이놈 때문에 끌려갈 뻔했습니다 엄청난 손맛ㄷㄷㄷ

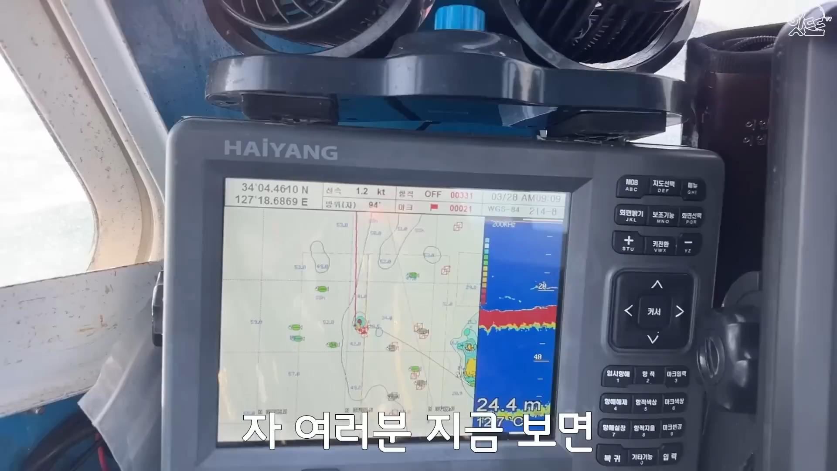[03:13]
On screen: depth 24.4 m
자, 여러분, 지금 보면 어탐에 이렇게 20m 쪽이랑 25m 쪽에 엄청 많이 뜨잖아요.
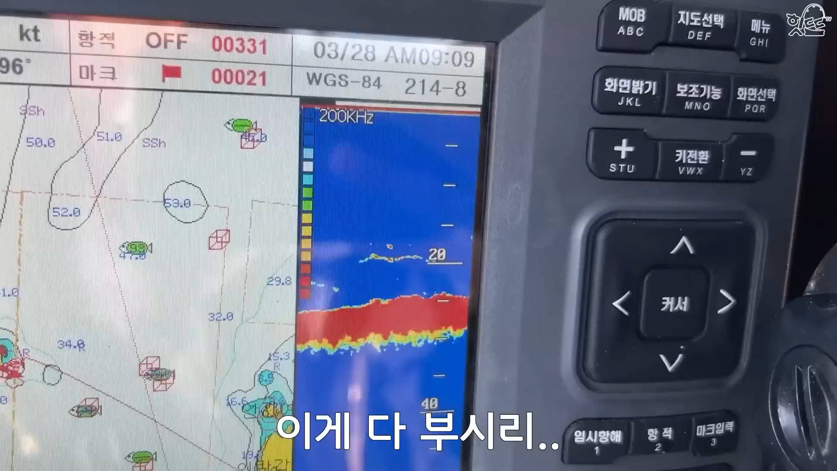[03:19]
이게 다 부실이군? 물었다! 역시! 어구는 거짓말 안 하지! 짜는 고기를 숨을 못 쉬게 하고 올립니다. 그냥 개거품이야, 개거품.